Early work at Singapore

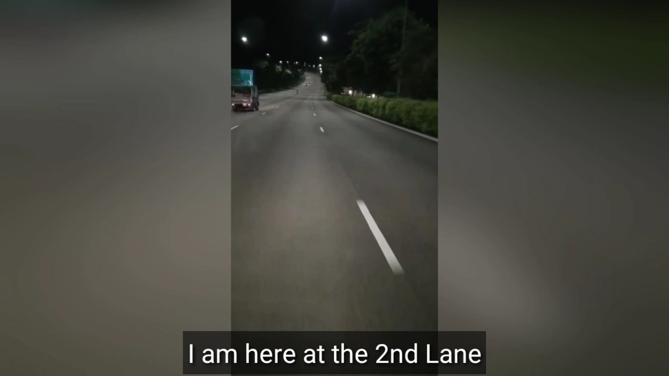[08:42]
Nandito ako sa second lane. Ayan. Ito yung mga pinakamabilis, first lane.